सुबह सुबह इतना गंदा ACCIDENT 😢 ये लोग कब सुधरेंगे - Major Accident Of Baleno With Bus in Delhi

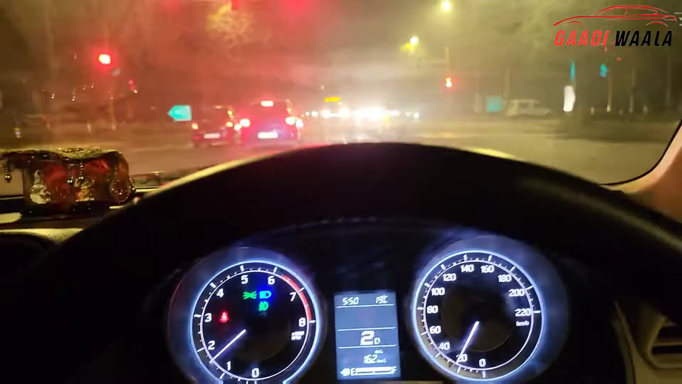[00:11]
और एक चीज़ में आप लोगों को दिखाना चाहता हूं कि जो डिजायर है इसकी जो लाइट्स है वो इतनी ज़्यादा बेकार है कि रोड के ओपर जो थ्रू है वो हलका सा भी
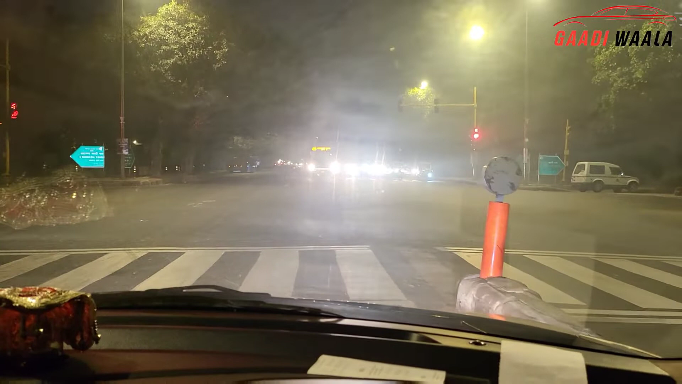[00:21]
नहीं हो पाता है हेलोजन लाइट्स हैं कन्वेंशन लाइट्स और इसकी जो थ्रू है बिलकुल भी पता नहीं चलता इवर अंधेरे के अंदर इतना ज
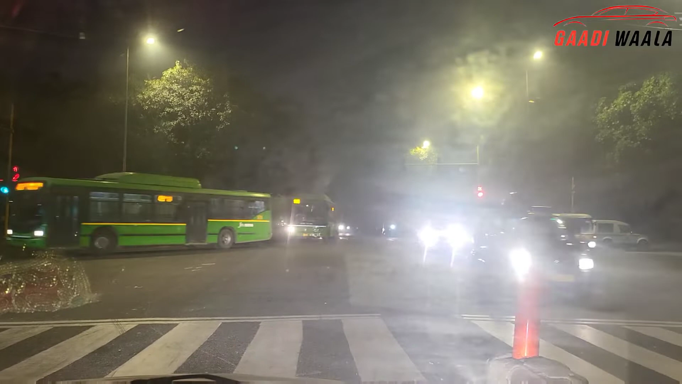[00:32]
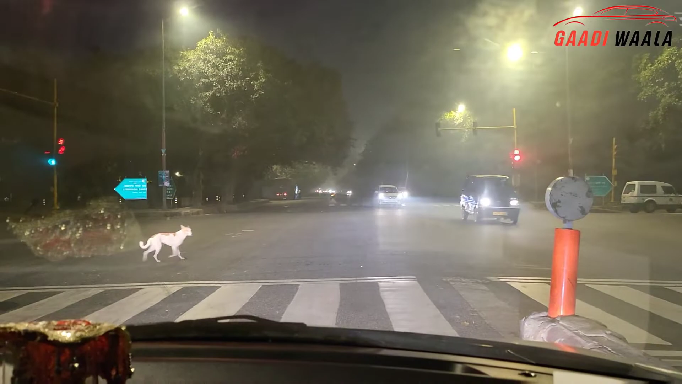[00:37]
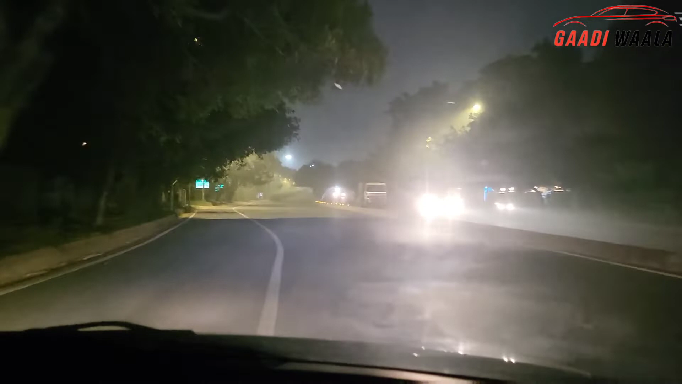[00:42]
काफिस जगह तो दिक्कत हो जाती देखना पड़ता है कि लाइट और